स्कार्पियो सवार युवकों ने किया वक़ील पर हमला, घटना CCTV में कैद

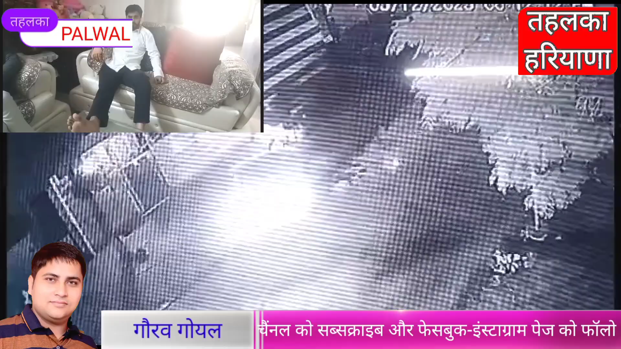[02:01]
युवकों ने उसकी गाड़ी को भी तोड़ दिया। इसके पश्चात युवक मिलन ने जान से मारने की नीयत से अंकित चौहान के ऊपर गोली चला दी।